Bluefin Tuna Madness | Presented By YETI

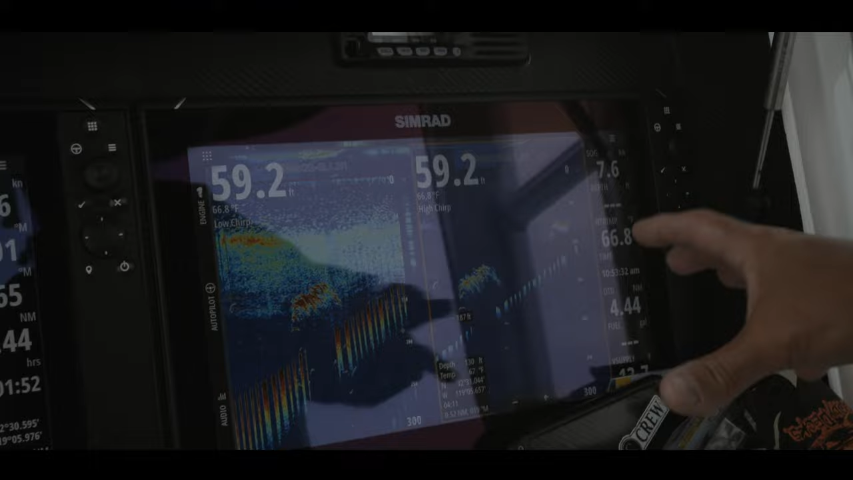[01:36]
Late in the season, these bluefin aren't gonna be up foaming as much as they normally would be, or jumping, giving visual cues. And at that point, I turn to my sounder.
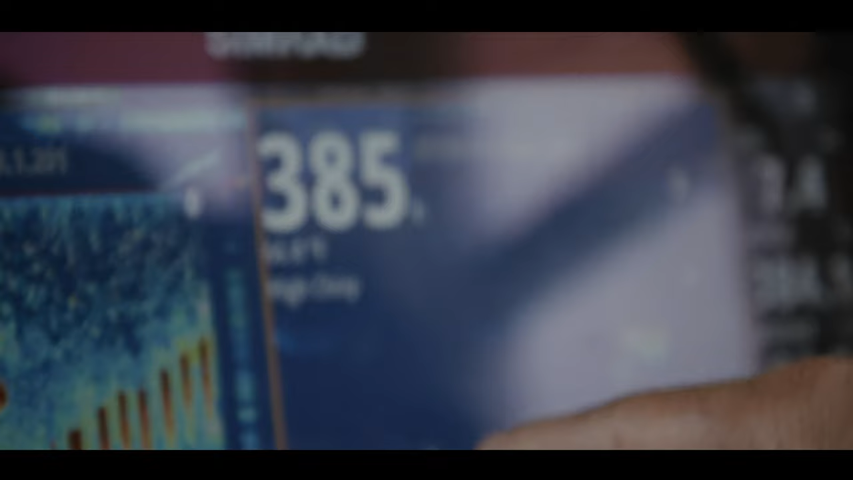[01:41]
They show up really, really well on the sounder. So I wanna kind of get into an area. I'm gonna look around for a bit.
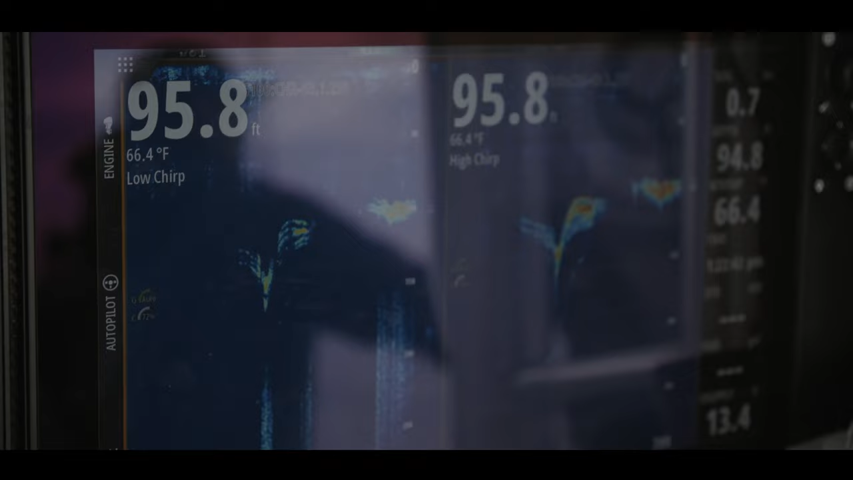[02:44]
On screen: depth 95.8 ft, water 66.4°F
let that bait walk across the surface and hopefully entice a bite.
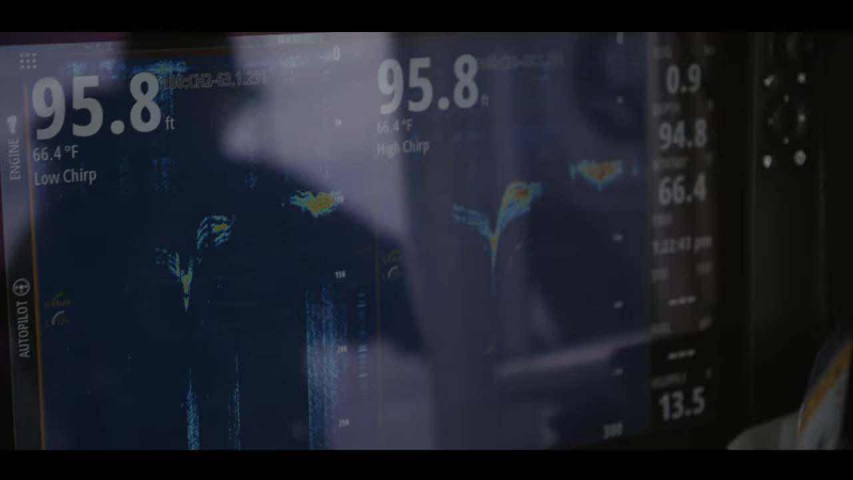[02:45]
On screen: depth 95.8 ft, water 66.4°F
There she goes. That's where it looks sick right there.
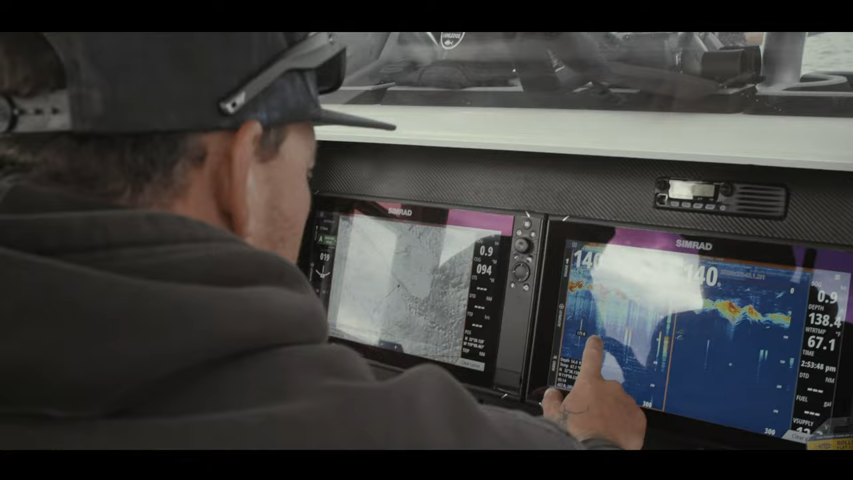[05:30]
Yeah, exactly. I mean, dude, look at that. Oh, yeah. Hey, so we got a banger school underneath the boat right now.